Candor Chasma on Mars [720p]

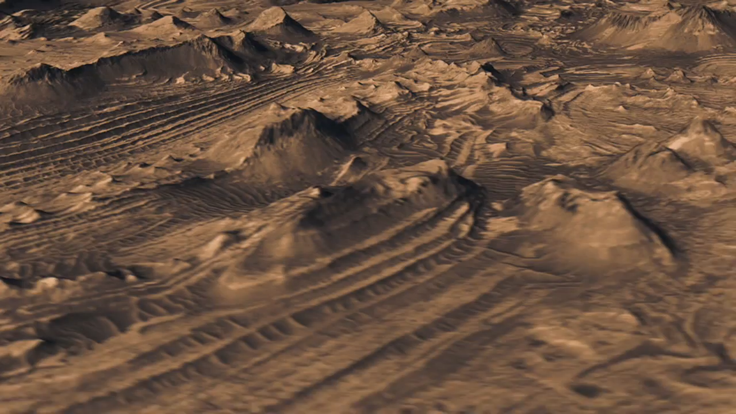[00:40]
Some of these buttes extend up a football field in size. Fault systems that were produced by earthquakes, in this case, marsquakes,
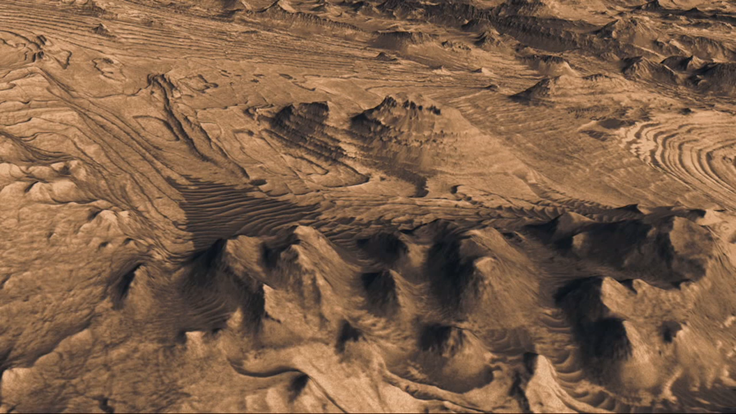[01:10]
The stress pattern shows the canyon formed first, was filled with material, and eroded away, leaving these buttes. With the buttes being formed by more resistant rock at the top of the buttes darker in these images.